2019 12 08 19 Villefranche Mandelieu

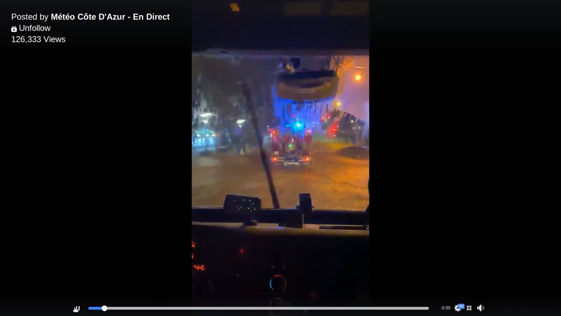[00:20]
la voiture. Oh, ça va. La coccinelle. Le scooter, il est tombé là. Putain. Mets-toi. Là, il y en a deux.